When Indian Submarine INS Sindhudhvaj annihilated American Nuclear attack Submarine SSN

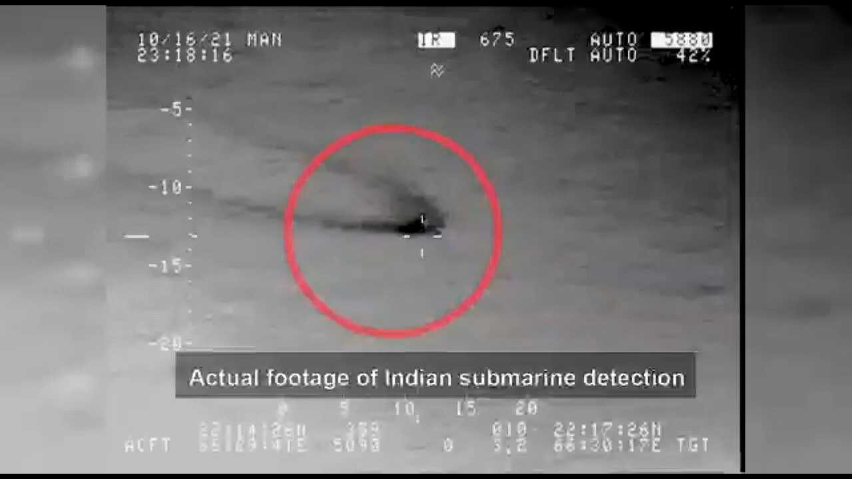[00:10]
Recently Pakistani Navy has reported that they have detected and blocked Indian Kalwari class submarine,